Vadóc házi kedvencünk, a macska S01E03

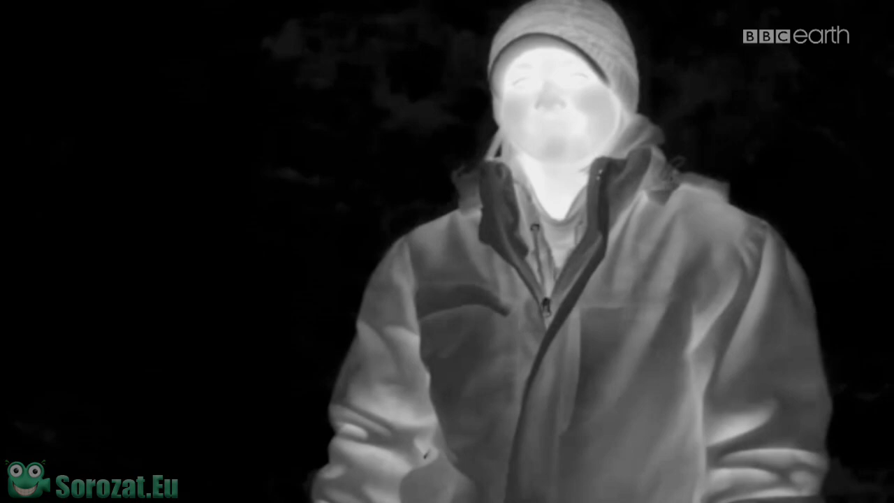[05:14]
Egy hőérzékelő kamerával megmutatjuk, hogy Heathert milyen jól szigeteli a meleg öltözék.
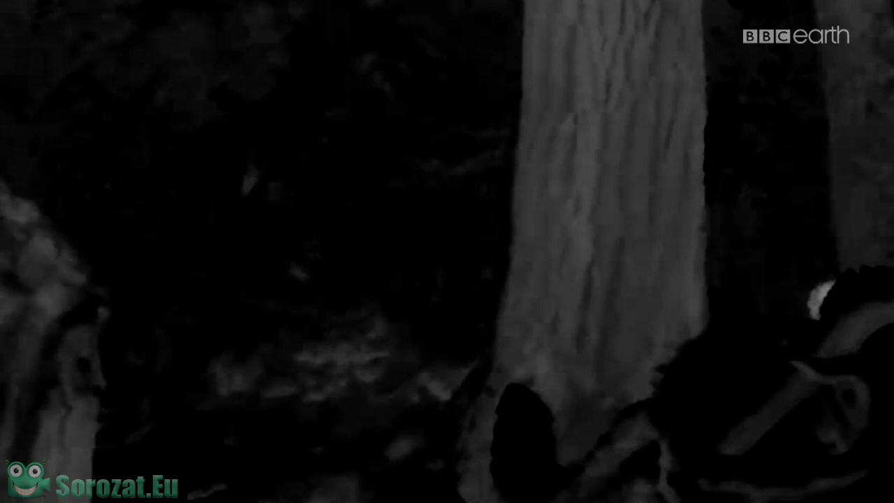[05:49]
Hihetetlen módon Rocco bundája annyira sűrű, hogy csak a szemén és a fülén keresztül veszít hőt.
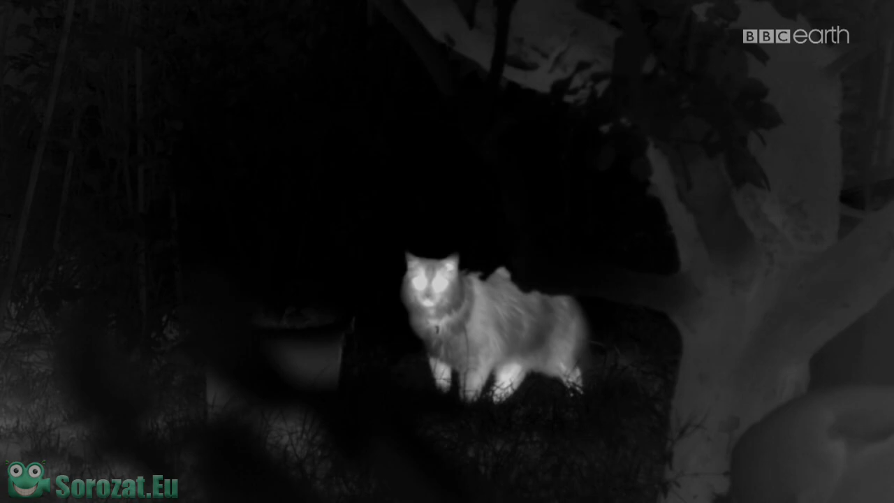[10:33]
A kanadai hiúszhoz hasonlóan a legtöbb hőt a fejükön keresztül veszítik el.